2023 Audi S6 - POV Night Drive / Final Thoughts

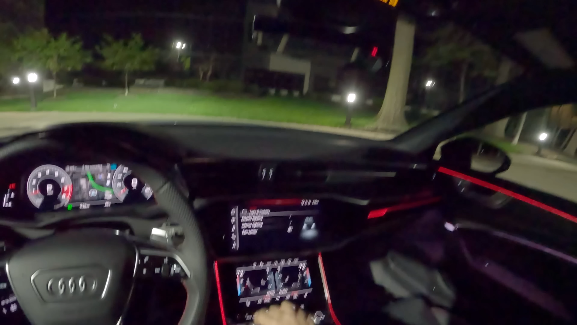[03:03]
Let's turn off this interior lighting.
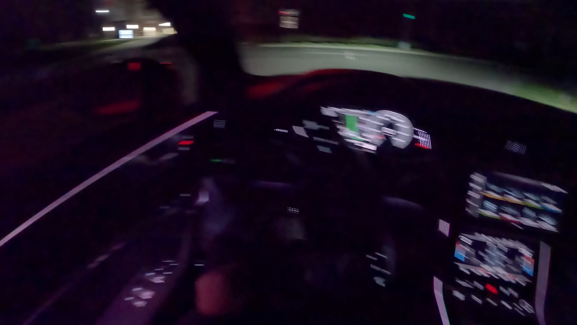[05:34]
Let's switch into dynamic mode, though, because I think that's probably where the most enjoyment is with this S6.
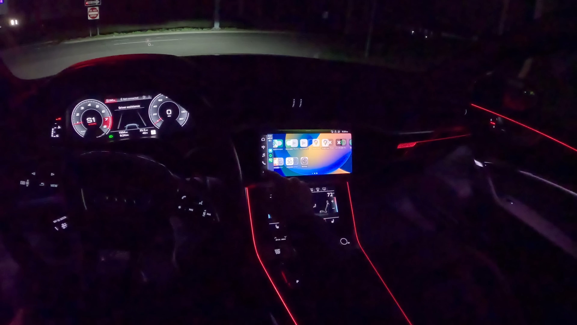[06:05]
Carplay looks good at night, too. Sometimes carplay can be a little bit too bright. That's not the case here with this Audi.
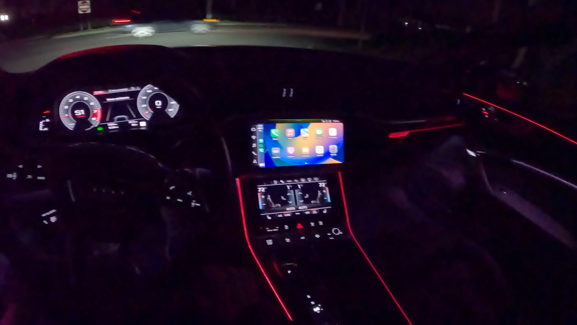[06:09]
Everything seems pretty well matched in the interior, in terms of consistent brightness.